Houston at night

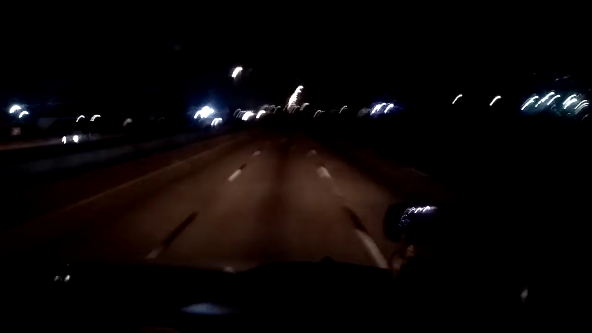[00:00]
Okay, it's Houston, Texas. Deserted. Deserted. And the windshield was still dirty. Still dirty. Up there.